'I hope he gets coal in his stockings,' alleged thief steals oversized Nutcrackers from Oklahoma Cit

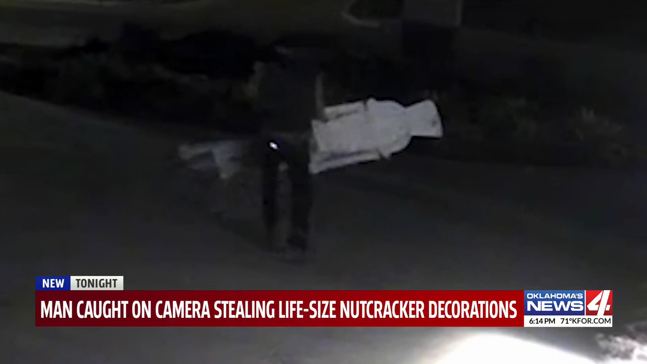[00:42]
Caught on camera, taking two oversized nutcrackers on a chilly night.